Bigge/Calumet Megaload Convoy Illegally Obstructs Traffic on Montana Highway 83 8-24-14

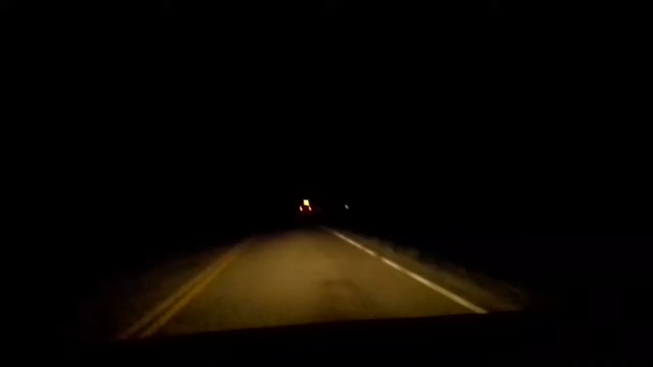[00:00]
We're on Montana Highway 83. We just came upon a vehicle that says wide load, prepare to stop. And we went around it. Going not quite the nighttime speed limit on this wildlife infested highway. Second Valley down from the Continental Divide. Lots of wild lands around here.
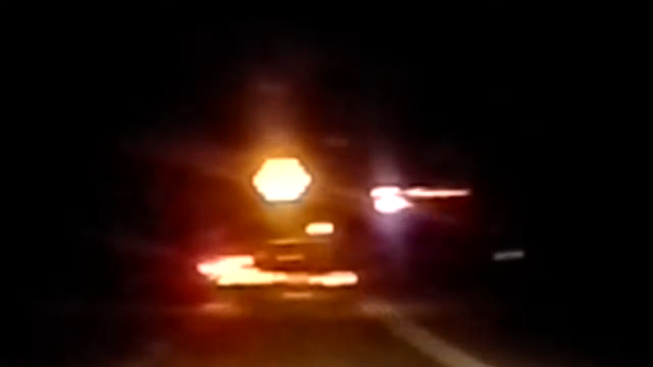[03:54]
the roads became remarkably in poorer condition. A lot of patching up by this highway surface. Now we're at a complete stop. It looks like the flagger's getting out of his truck. Coming back to talk to us more or less stalled vehicles.
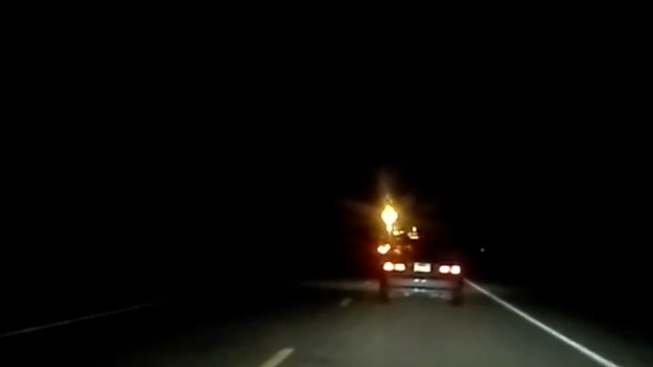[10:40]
now there it looks like there's another two vehicles behind us look like regular passenger vehicles although it's difficult to tell whether they're part of the convoy flaggers that may be following this mess not the most exciting video in the world following along a couple vehicles down the road but hey it's uh important documentation of this whole process which we hope
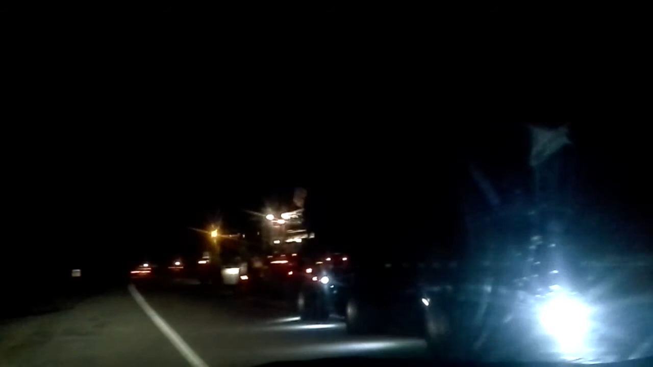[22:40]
nice job and you didn't even stop did you not looking good guys so here we have another uh flashing truck vehicle you can't really see ahead of us so much um but we're so we're driving in the wrong lane how safe is that and we're going uh let's see oh 45 miles an hour oh good i feel totally